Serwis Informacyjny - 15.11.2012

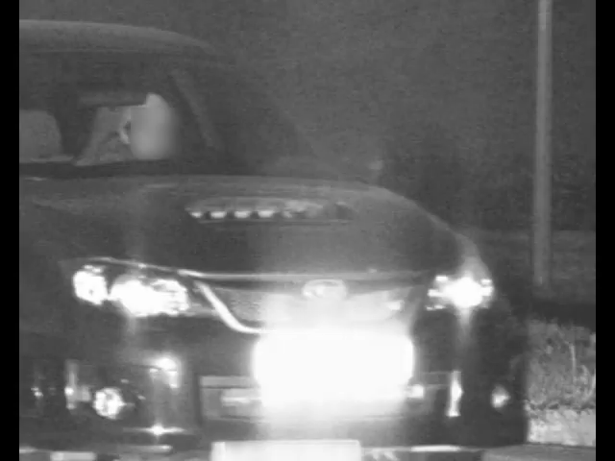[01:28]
Nie wiadomo dokładnie, jaką prędkość należy osiągnąć, by być szybszym niż aparat zamontowany w fotoradarze.
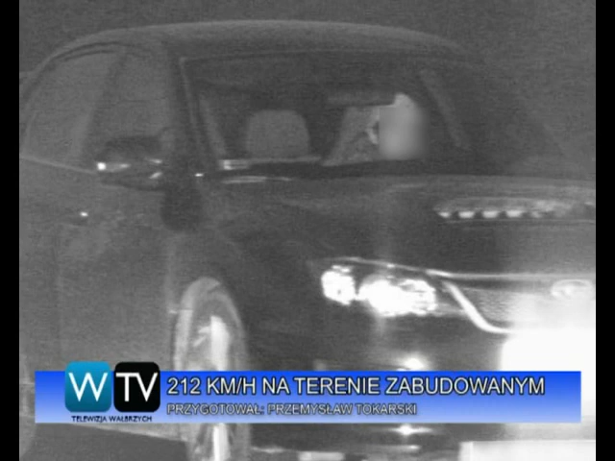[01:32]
Wałbrzyska Straż Miejska twierdzi, że jest to niemożliwe. Jednak chciał się o tym przekonać pewien kierowca, który podróżując samochodem marki Subaru na odcinku
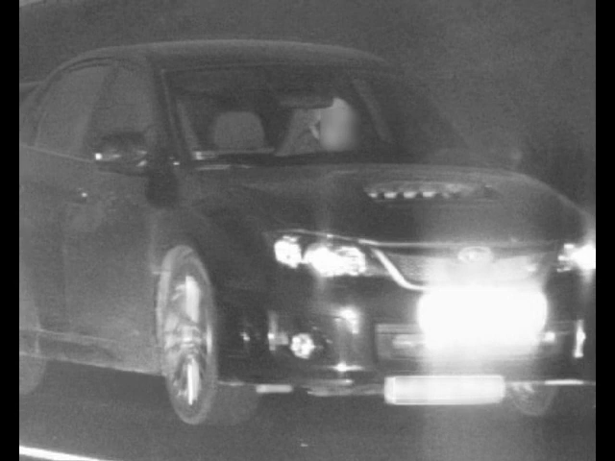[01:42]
ulicy Uczniowskiej osiągnął prędkość 212 km na godzinę. Jest to chyba absolutny rekord, jeżeli chodzi o pomiary prędkości przez fotoradary na terenie zabudowanym.